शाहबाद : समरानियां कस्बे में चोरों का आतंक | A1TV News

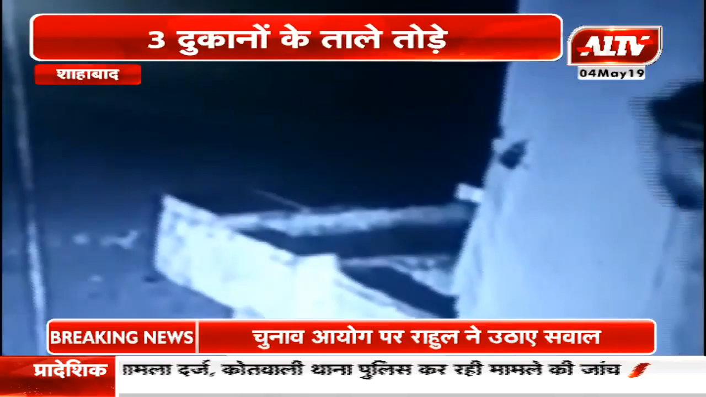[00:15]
राजेश गोयल ने बताया कि उनकी दुकान से 50,000 रुपे का कपड़ा और 5,000 की
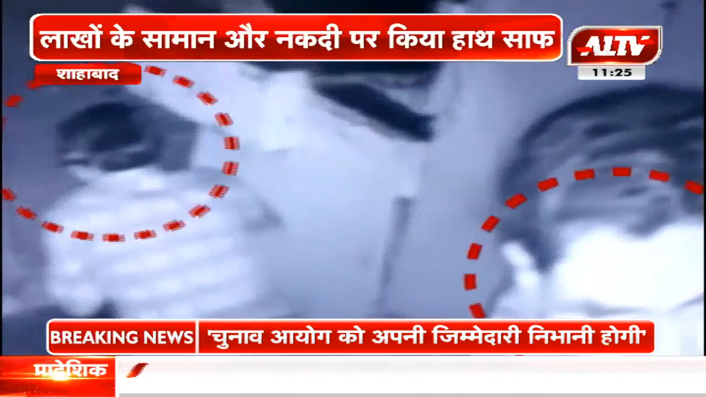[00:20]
नगदी चोरी हो गई है और इस पूरा घटना क्राम CCTV कामरे में कैद हो गया है फिलाल पुलिस CCTV फुटेश के आधार पर चोरों की तलाश में पूरी तरह से जुट गई है